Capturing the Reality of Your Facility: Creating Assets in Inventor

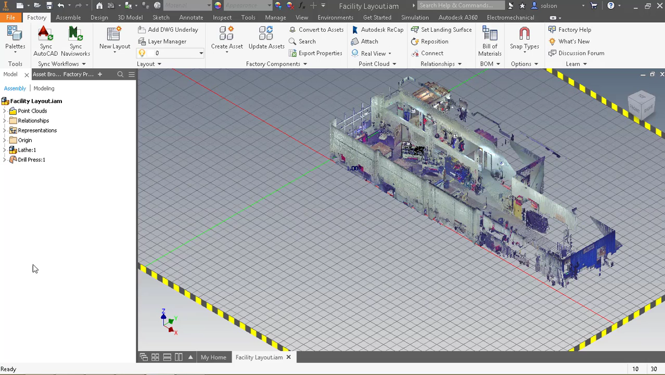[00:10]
There's quite a number of assets available via download. However, you're going to run into situations where you need to create your own. I want to show a way to do that in this situation here. So, one of the things that I can do is I can build models of let's say these tables.
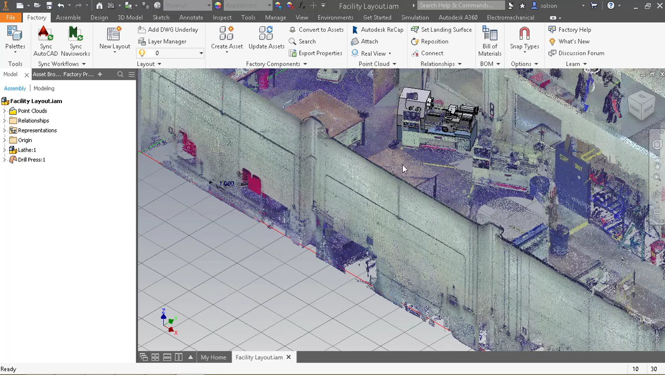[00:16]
Now, one thing is I might want to get some dimensions from those.
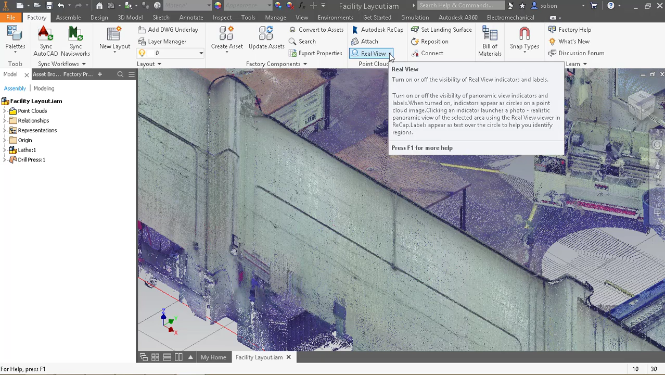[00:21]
So, if I actually turn on the real view indicator and label,
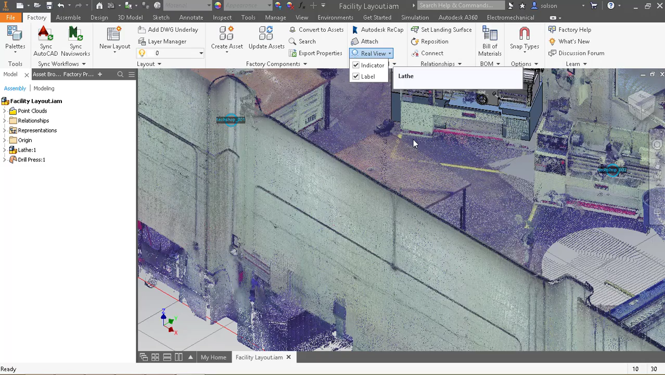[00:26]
that will turn on the scan locations from the recap model.
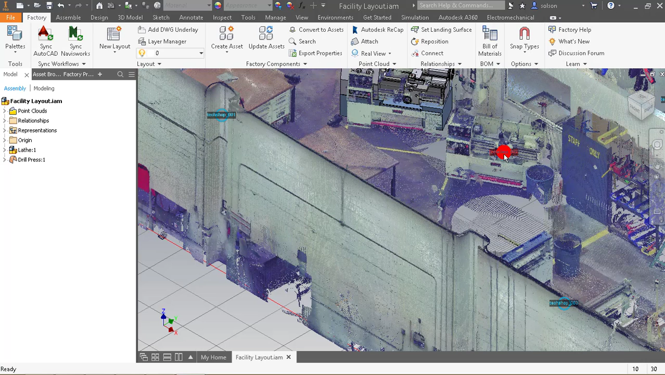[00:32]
If I double click on one, it will actually launch recap and give me what they call real view
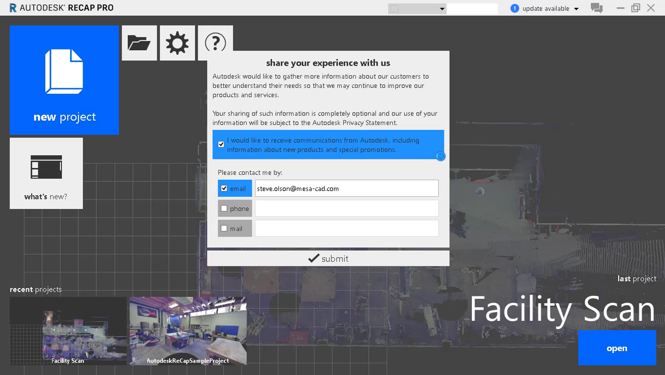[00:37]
or the view of the photo that was taken at the scan.
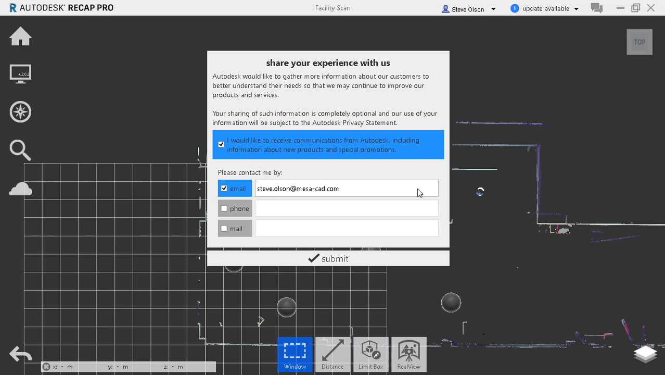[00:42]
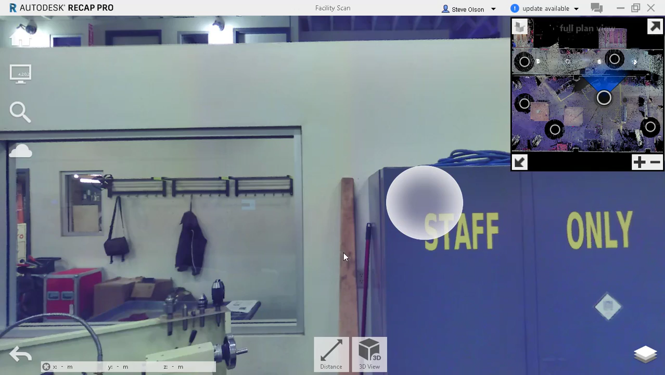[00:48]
You can see now I'm at the location of the scan. If I kind of orbit around, this is the real photo.
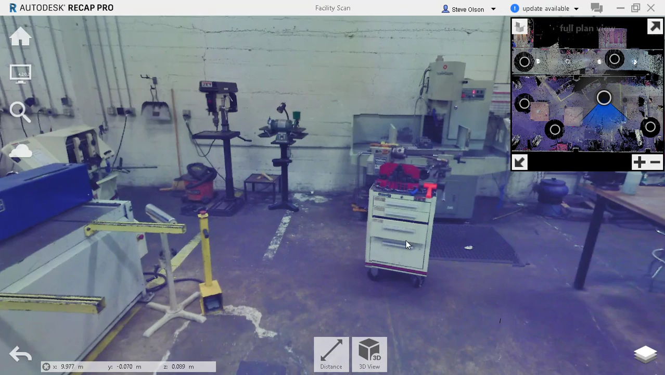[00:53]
And if I want to, I can use distances. I can even jump to let's say another location here, kind of orbit around.
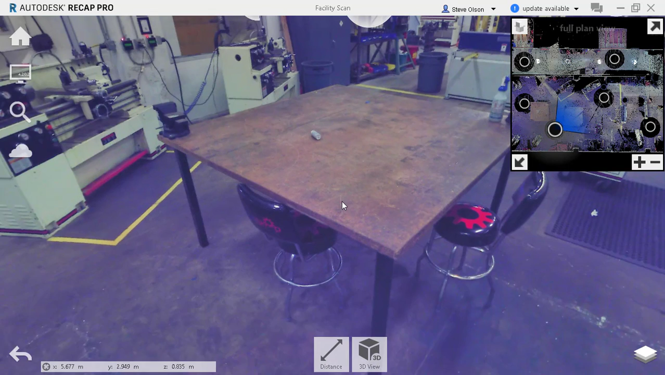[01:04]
And let's say I wanted to get some distances off this table. I have some measuring tools here that I can use. I can use more of a orthographic and let's say I want to get a X dimension. Try to get the edge of the table here.
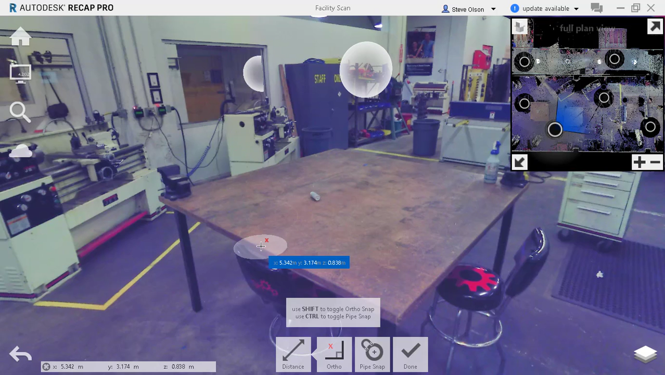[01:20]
Try to get the edge of the table over here. Not always the easiest when you're working in these and or in a point cloud.
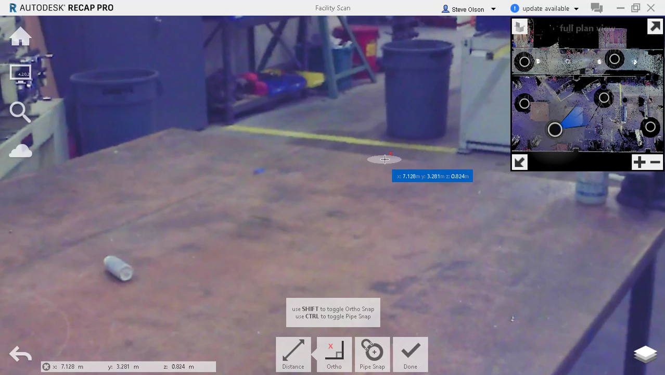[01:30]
You can see it's about 1.7 meters. This file is still in meters. If I switch over to let's say a Y ortho from here across the width.
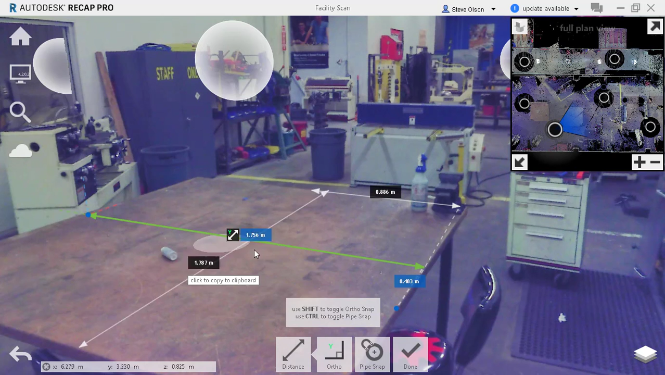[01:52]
We're about 1.75 meters across. And if I wanted to do a Z.
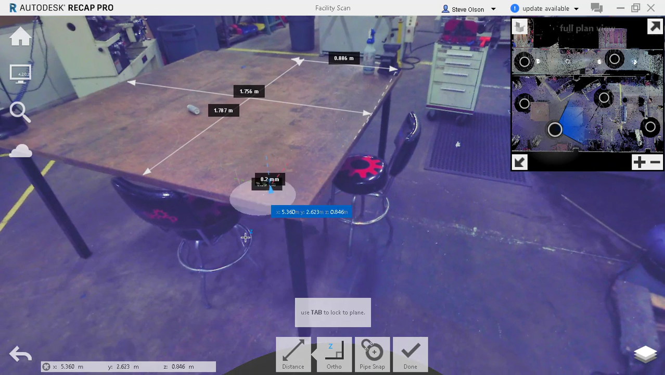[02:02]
Do it from the top to the floor. And we're about a meter there. So we can use that information to build the model in Inventor.
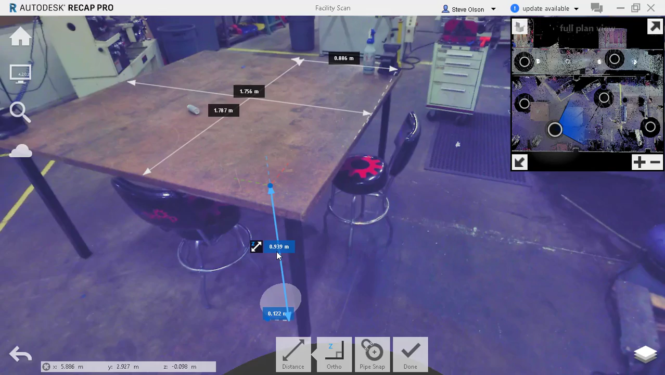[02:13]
Now that we've got our dimensions off our point cloud, we can actually model that up ourselves.